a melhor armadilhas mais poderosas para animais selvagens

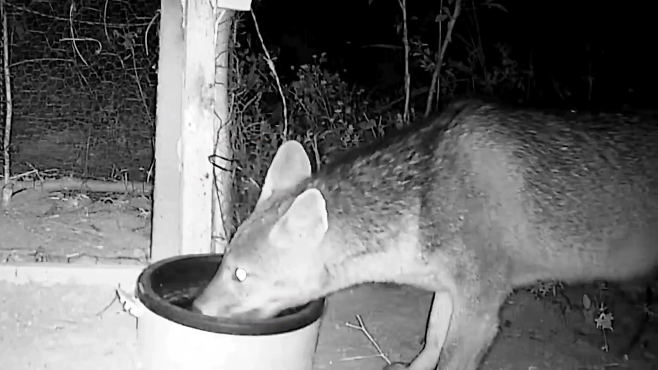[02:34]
Olá pessoal, tudo bem com vocês? Olha aí pessoal, fiz a melhor armadilha aí pessoal Para pegar animais aí ó Fala aí pessoal,
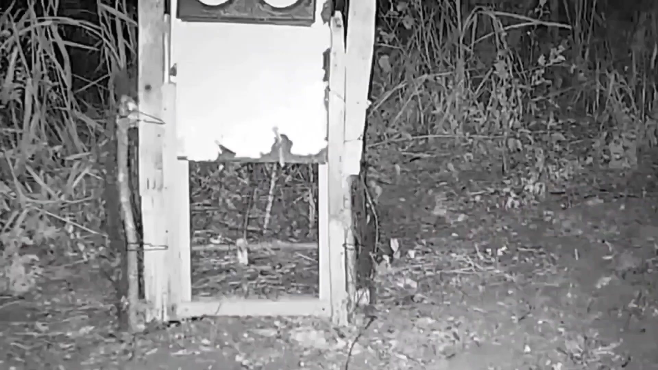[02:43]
se vocês conhecem esse bicho aí pessoal Comenta aí se vocês conhecem qual animais é esse daí pessoal Essa armadilha aí pessoal Pega qualquer animal que eu fiz isso aí ó Qualquer animal Onça, raposa, teiu, teiju, lagarto O que cair aí dentro pessoal Ela pega viu, essa armadilha aí é uma armadilha top A melhor armadilha para pegar animais aqui na natureza Olha aí pessoal,
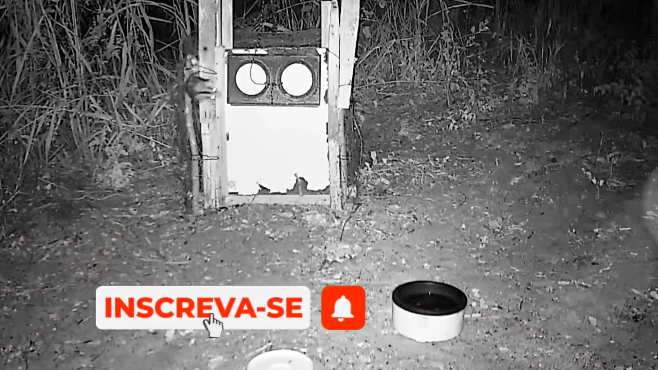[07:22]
Ele vai conseguir sair aí pessoal E vai embora Mas vou tampar esse buraco aí E vou fazer a armadilha aí A melhor armadilha para vocês Passa a passo Tchau Fica com Deus Um abraço Do seu amigo